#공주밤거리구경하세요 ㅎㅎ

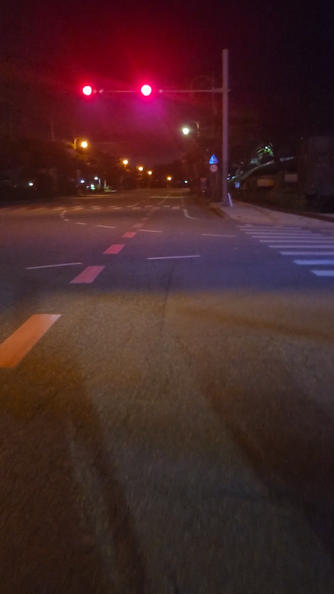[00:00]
왜? 유튜브에 올려야지. 왜? 왜? 그 같아. 뭐 신호 위반했어, 마 신호등. 덥다 근데, 그지?